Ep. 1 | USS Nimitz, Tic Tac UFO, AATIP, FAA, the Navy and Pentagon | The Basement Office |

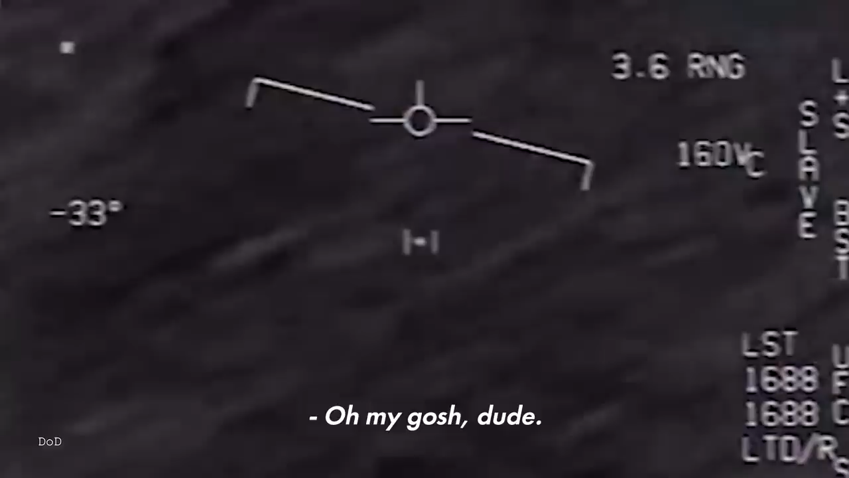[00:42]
Wow. Look at that. Look at the price. A UFO.
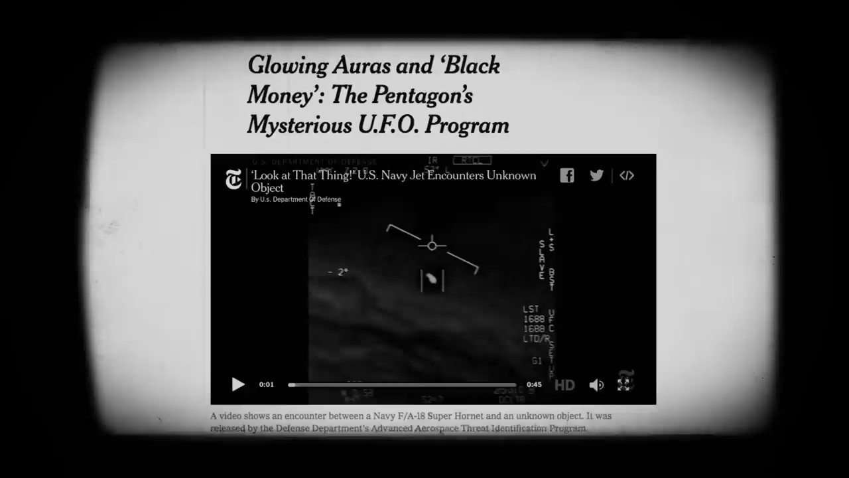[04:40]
when the New York Times published a bombshell story revealing the existence of a secret Pentagon program to investigate UFOs called AATIP, or Advanced Aerospace Threat Identification Program.
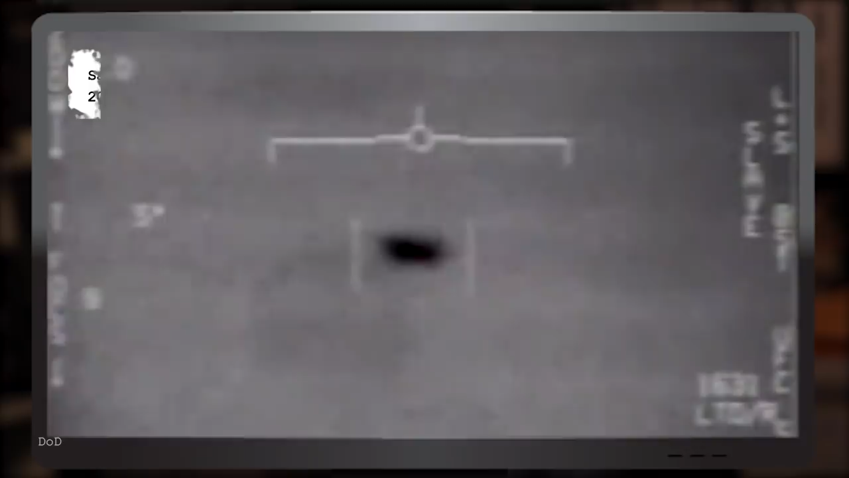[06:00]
or two of its, F-18 Navy fighters, fighter jets.
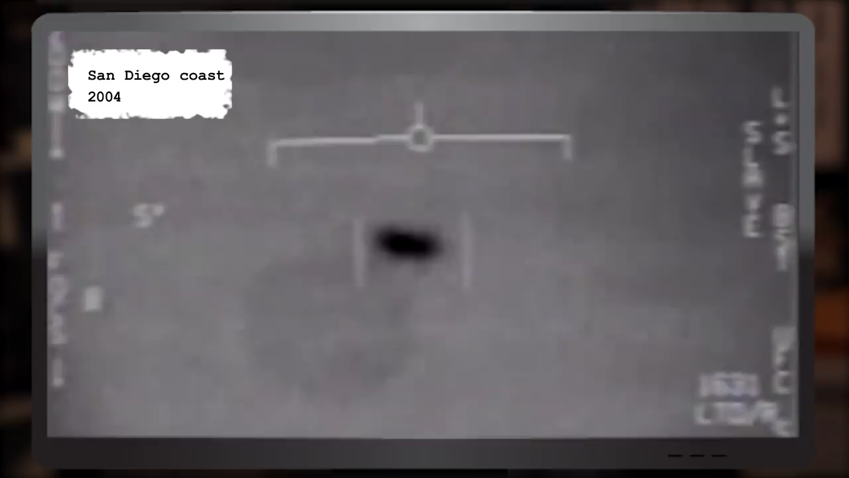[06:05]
This is the footage that was captured.
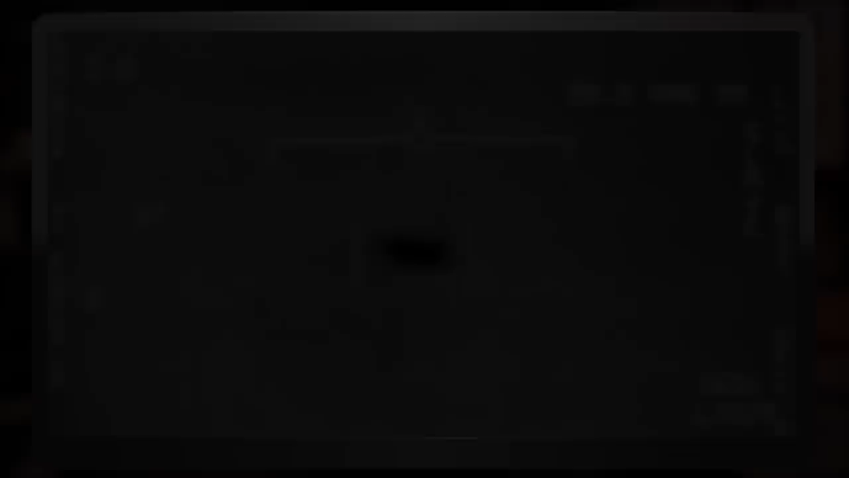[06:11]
They see this tic-tac object, which you're seeing here in this footage,
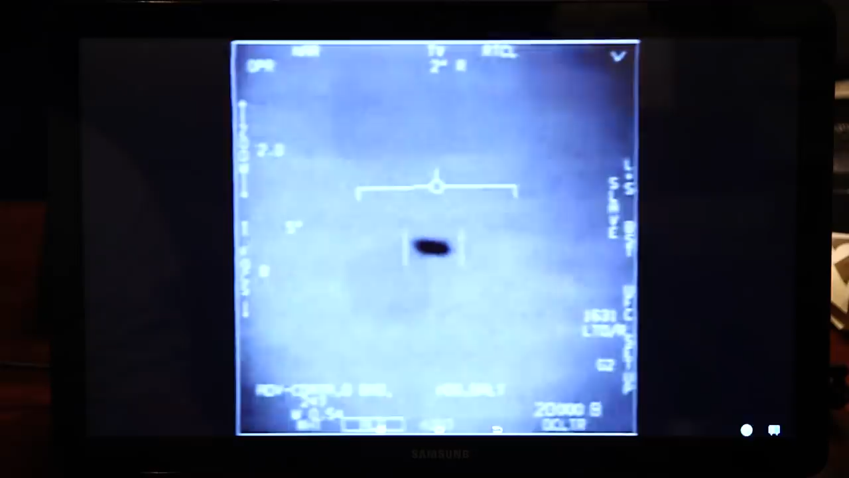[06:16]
and the pilot said it was at least as long as his plane, so about 40 feet. So the thing you're looking at is about 40 feet long.
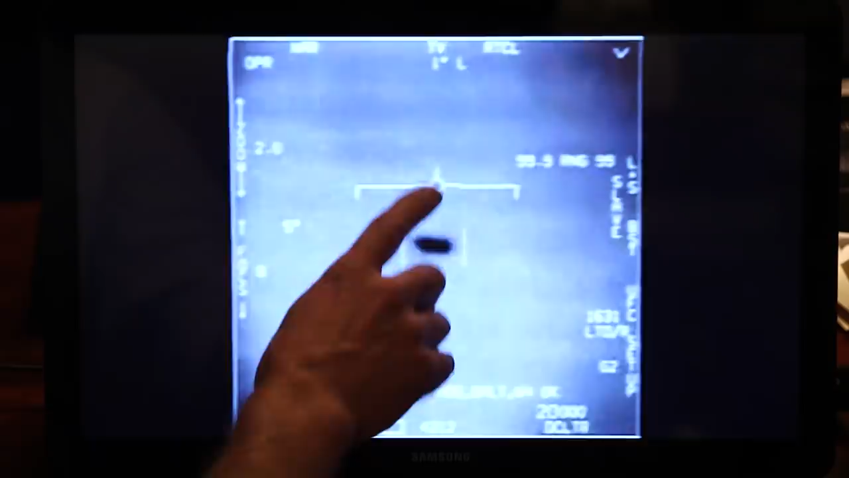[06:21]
But he said there was another object below it just underneath the surface of the water that was maybe 10 times as long.
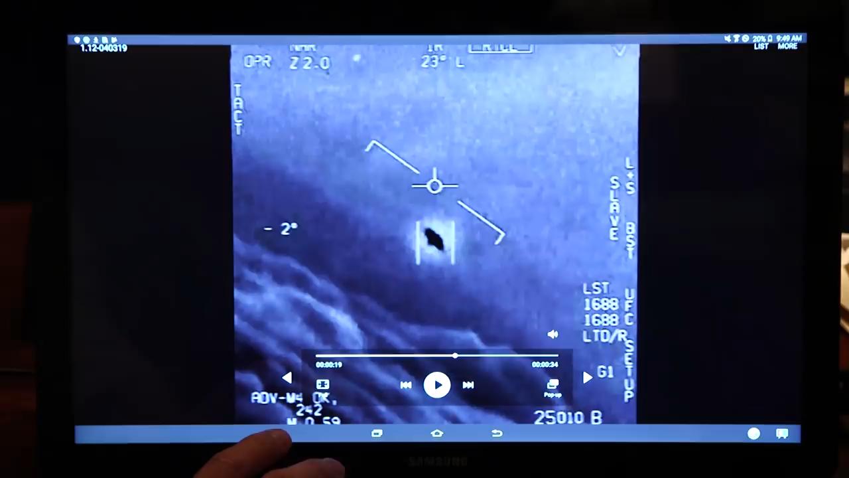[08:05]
The 2015 footage was taken off the East Coast. Same deal. FLIR footage from Navy fighters. There's a whole fleet of them, look on the A.S.A.
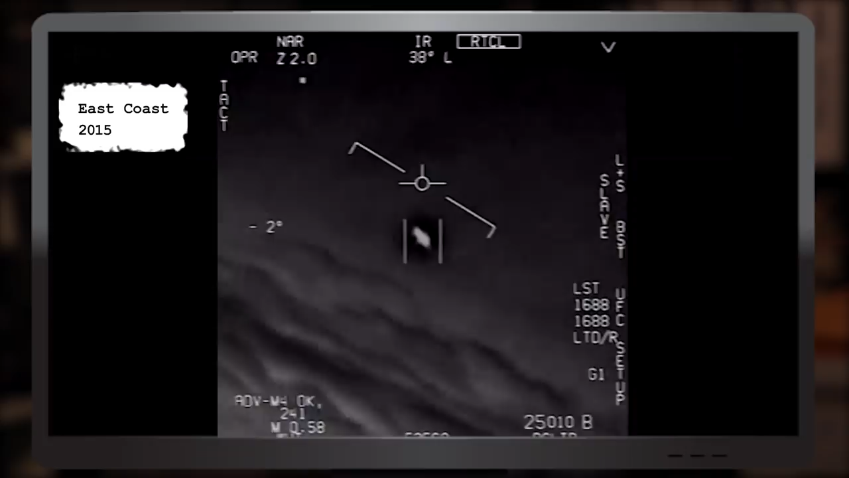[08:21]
Oh, my gosh. They're all going against the wind. The wind's 120 knots far west. Look at that thing, dude.
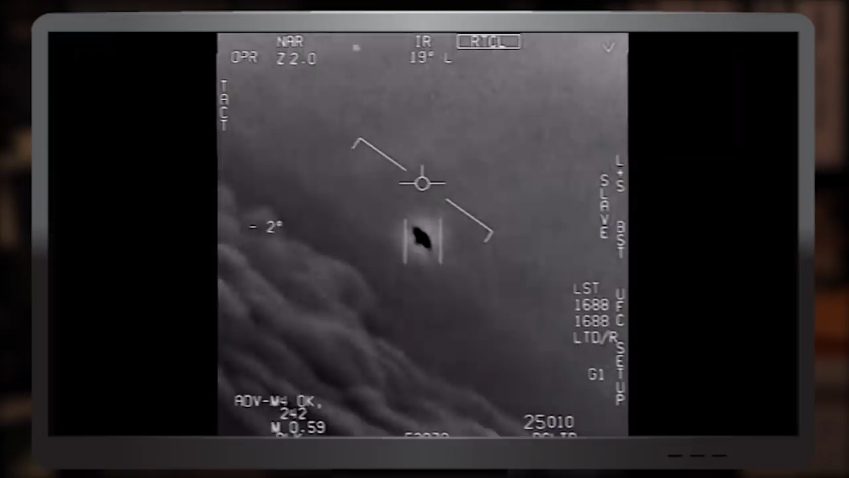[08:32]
That's not an L.S., though, is it?
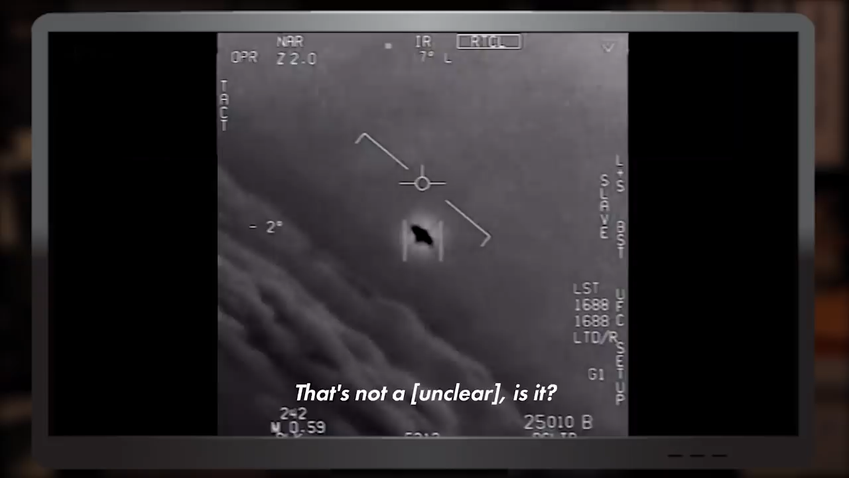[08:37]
It's not. I do have an L.S., dude. But if there's, like, nothing, it's rotated.
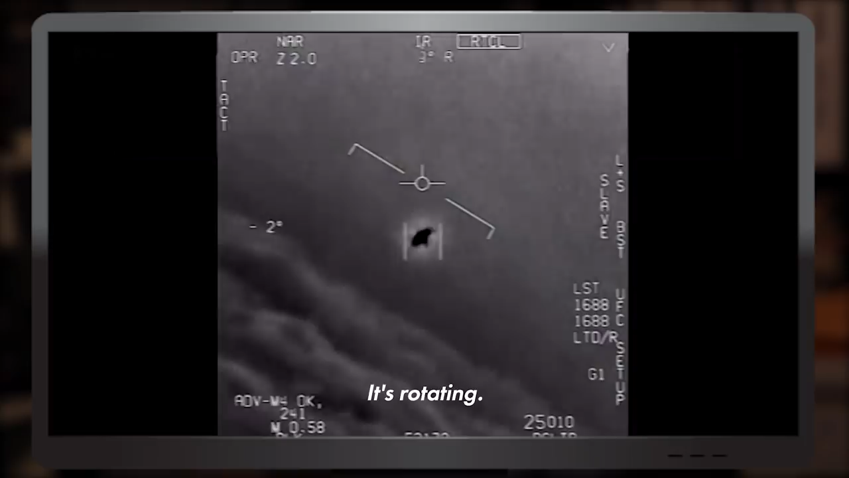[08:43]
Now, what blows my mind is, again,
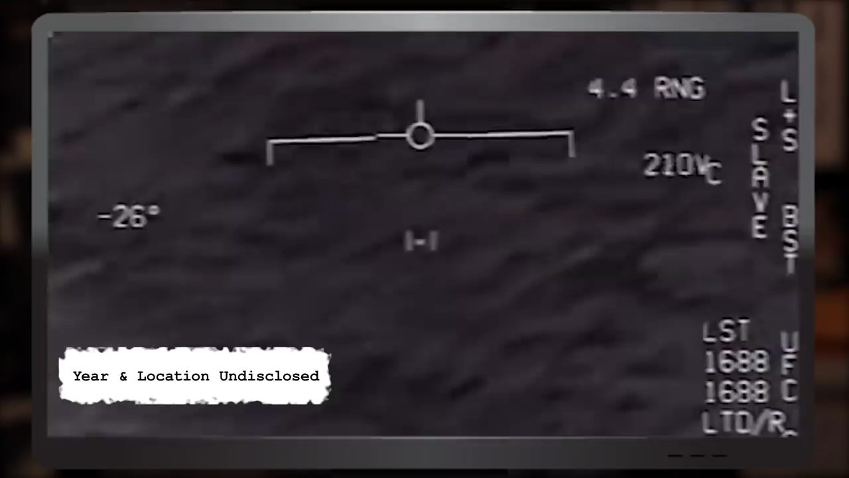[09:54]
Oh, my God! Woo-hoo! Roger, dude. Oh, there's some shooting shooting. What the f*** is that? Oh, man. Can you touch moving target? No, I took an auto-train. Oh, okay. Oh, my gosh, dude. Wow, look at the end of that, man. Look at the front. They're watching this thing zip so fast, and they're like, look at that thing moving.